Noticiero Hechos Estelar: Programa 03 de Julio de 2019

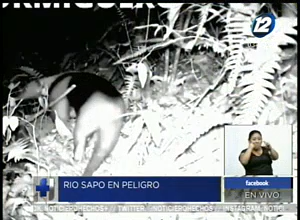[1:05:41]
La imagen en blanco y negro de un puma deambulando en los bosques del área natural del río Sapo fue registrada por una cámara trampa la medianoche del 4 de mayo de 2019, quedando documentada por biólogos salvadoreños, la última vez que un puma fue visto en esta zona ocurrió en el año 2002.